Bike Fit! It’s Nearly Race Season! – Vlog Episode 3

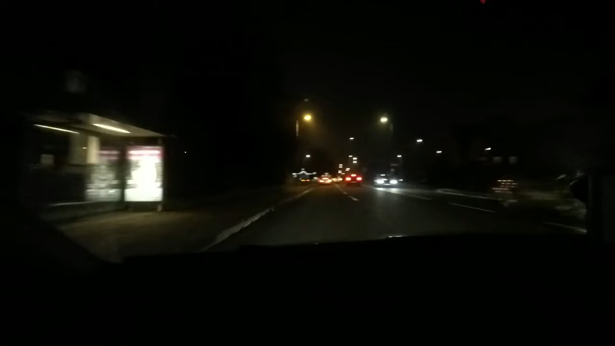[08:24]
as you can see it's now very very dark I've spent ages with my cat Velo motion